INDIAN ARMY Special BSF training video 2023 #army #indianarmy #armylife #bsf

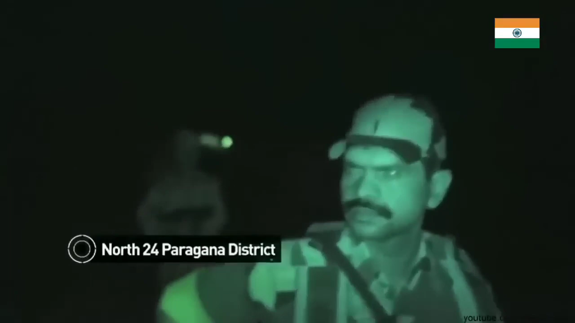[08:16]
24 پرگنا ڈسٹرکٹ ویس بنگول 200 آواز
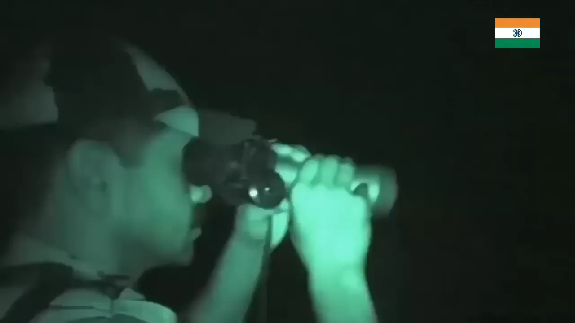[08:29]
میں نے ہینڈ ہیل تھرمل ایمیجر کے مونیٹر پر ابھی دیکھا کہ آئی وی بی ایر 500